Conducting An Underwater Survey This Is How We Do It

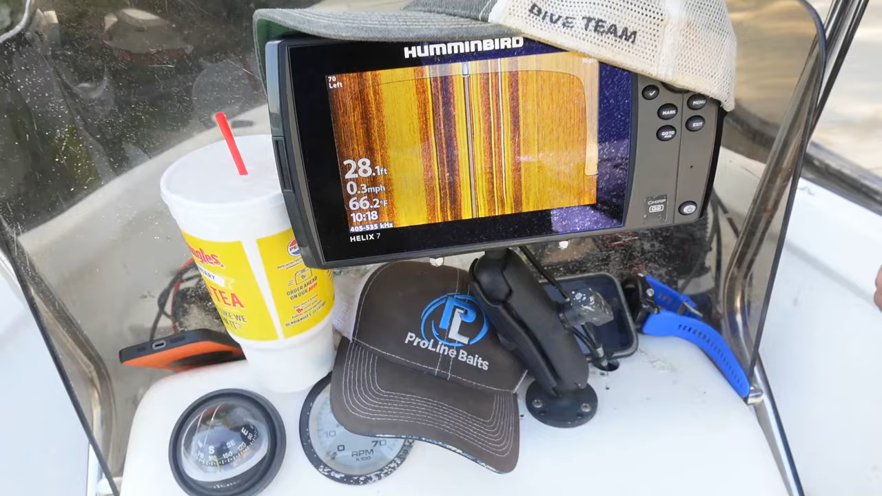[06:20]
On screen: depth 28.1 ft, water 66.2°F, speed 0.3 mph
All right, Travis, just prior to getting in, as you're getting dressed there, we'll make a note.
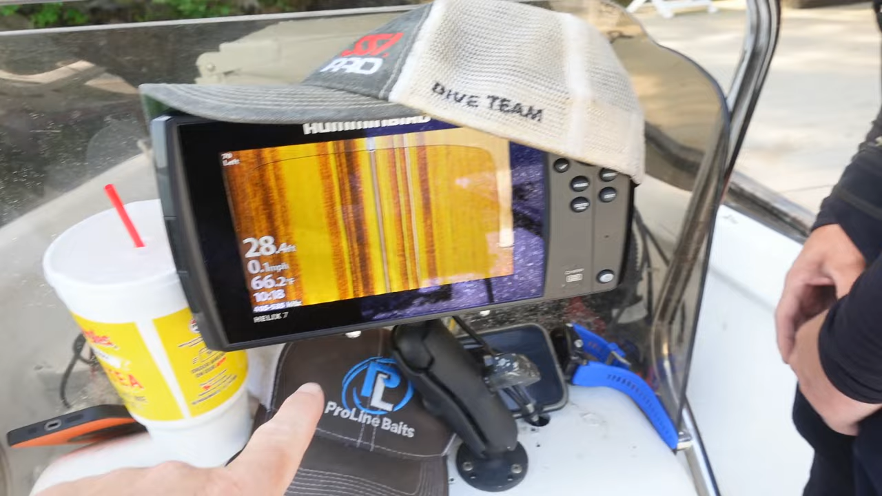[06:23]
On screen: depth 28.4 ft, water 66.2°F, speed 0.1 mph
We're in about 28, 29, 30 foot of water. So we know that's back here. Transducer is right back there.